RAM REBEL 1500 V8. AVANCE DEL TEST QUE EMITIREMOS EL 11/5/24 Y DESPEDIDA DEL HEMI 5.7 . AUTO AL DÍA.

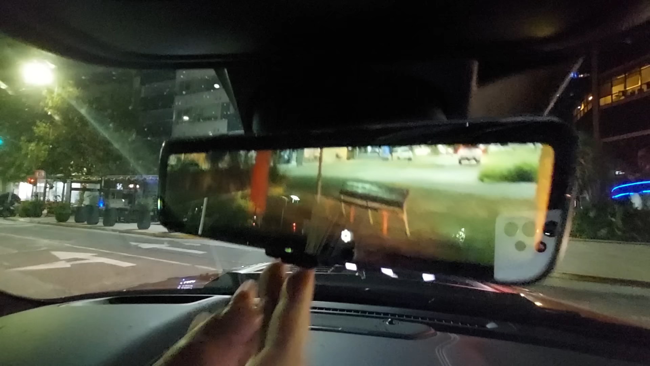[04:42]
también de trabajar con una cámara ven,
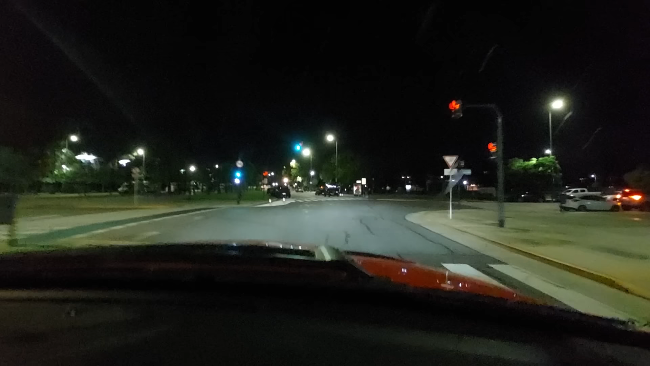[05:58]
camionetas y que la usa normalmente acá tenemos otra Ford en este caso una Raptor no